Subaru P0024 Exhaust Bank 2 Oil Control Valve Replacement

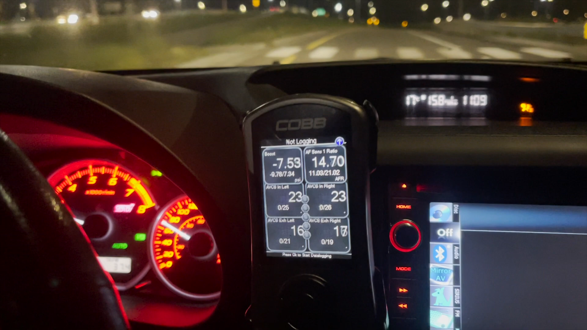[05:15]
If you look at the four bottom boxes on this Cobb Tuner it shows us the intake and exhaust timing
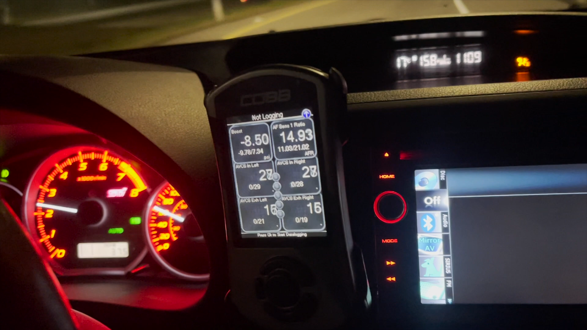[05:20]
and previously that bottom left box which is the exhaust
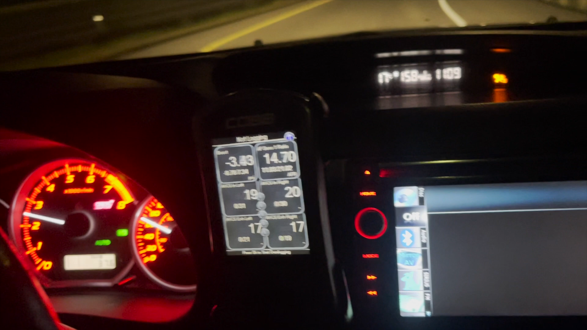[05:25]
timing would be up in the 40s and they wouldn't be even.
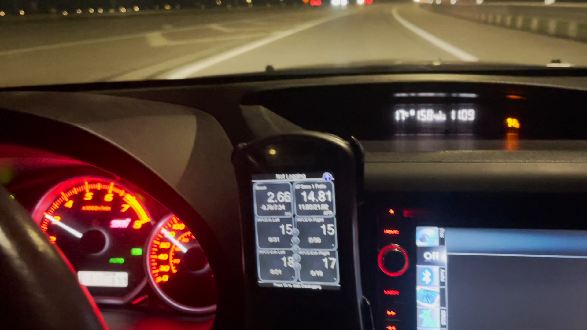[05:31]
And the intake and exhaust on both banks one and two should be even.
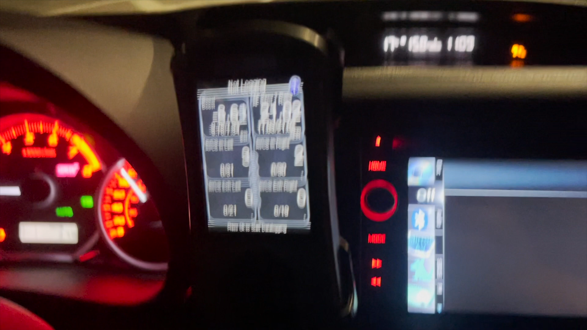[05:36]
And so after we replace that OCV solenoid you see it's a 17 on the left and 17 on the right
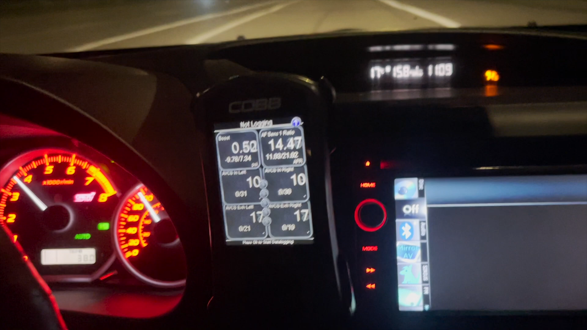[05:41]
and they
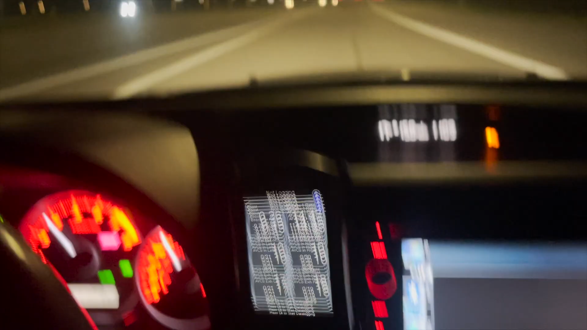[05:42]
change equally with the other side.